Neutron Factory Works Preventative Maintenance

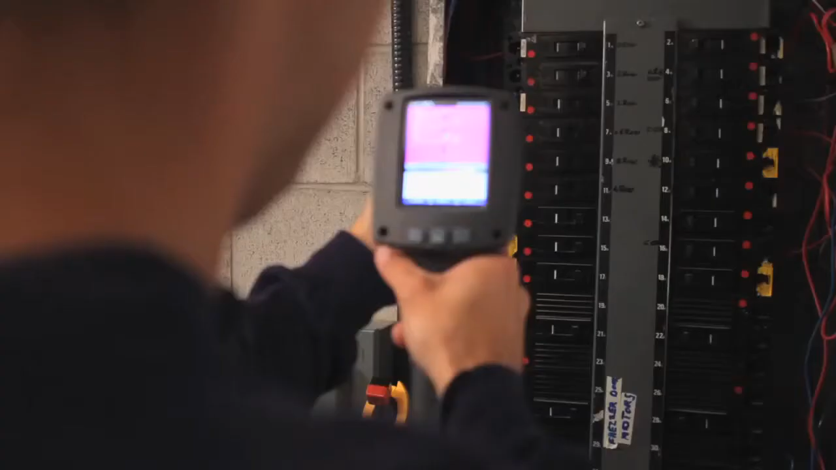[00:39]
Mostly in the electrical department what we use the tool for is to look through panels, breakers, automation devices and see really if there's hot spots and then once we've found a hot spot we'll double check and make sure that we've got even current use through the circuit as well as good balanced voltage.
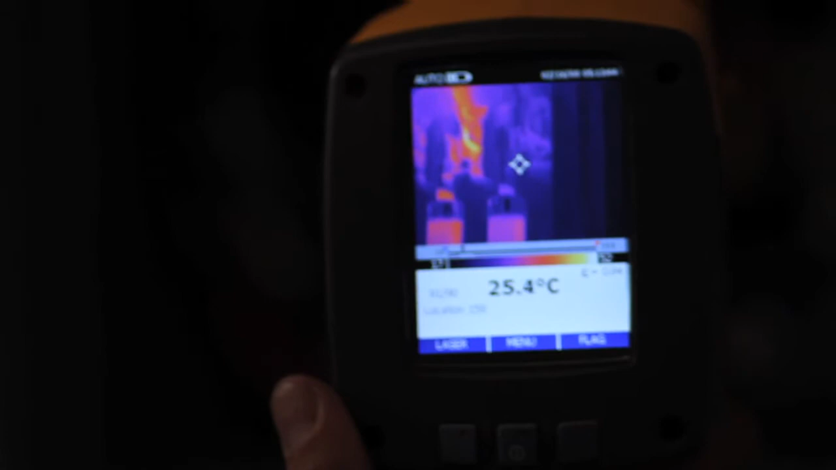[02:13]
On screen: spot 25.4°C
and our imaging program will note the other temperatures throughout the screen in that screenshot. So I can see the other two connections are only 30 degrees but I have some concern now because my current draw is the same and my voltage is the same throughout.
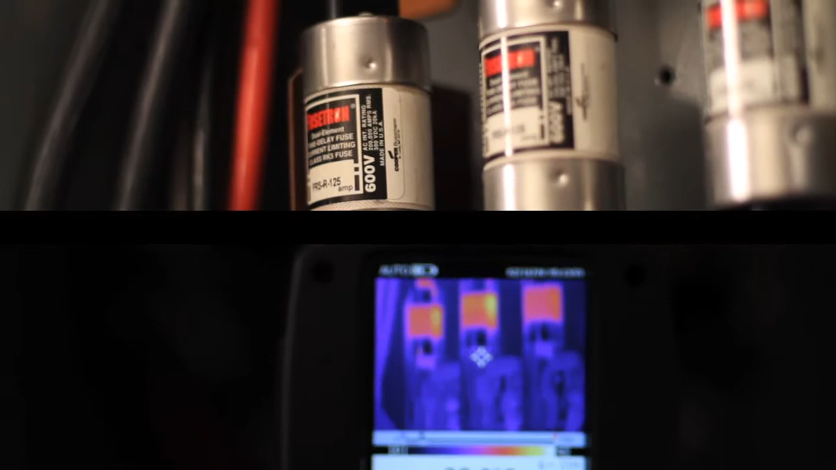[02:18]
As I move down through the rest of the switch I can see that I've got nice balanced temperature throughout the other three connections
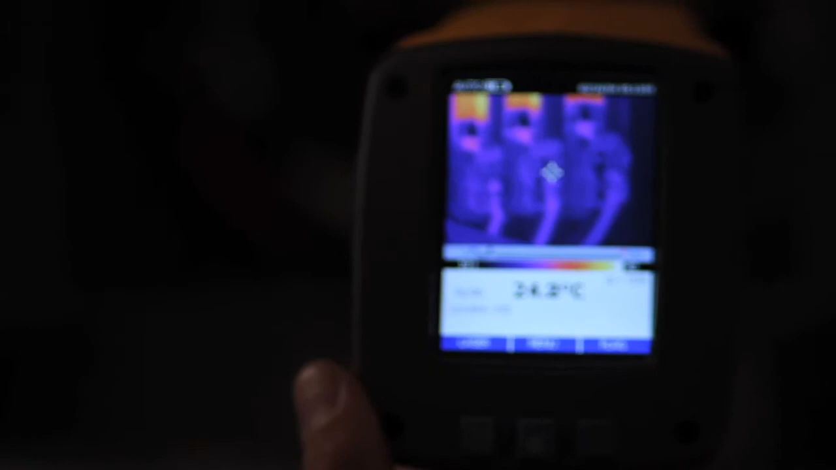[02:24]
on the low side of the switch so I'm going to recommend in my in my report